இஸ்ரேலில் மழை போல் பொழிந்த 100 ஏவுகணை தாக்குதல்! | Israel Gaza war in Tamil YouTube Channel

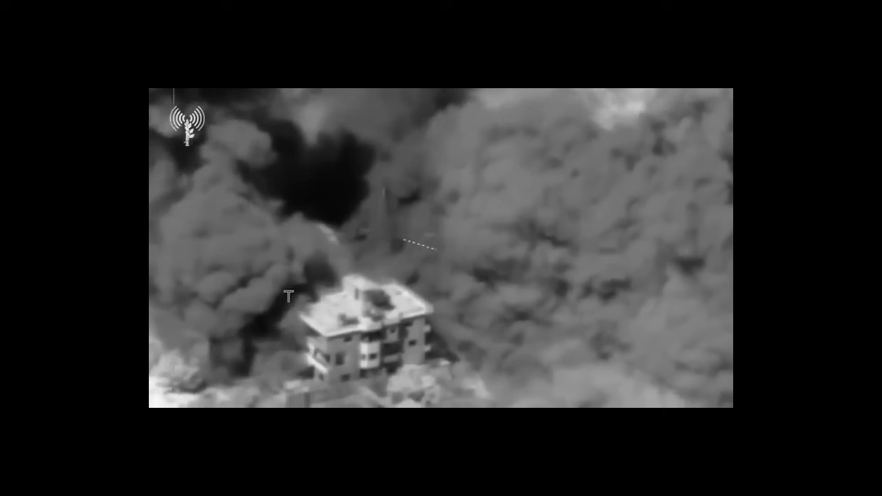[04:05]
இந்த காணுலியைப் புவியல் அடையால படுத்தெல் செய்தப் போது, இது தேட்கு லெபனானில் பால் பெக்கு மேட்கே 20 கிலோமீட்டிர் தொலைவில் உள்ளே தரையா இன்று சுரு நாகரியில் படமாகப்பட்டதாக தரிகிறது.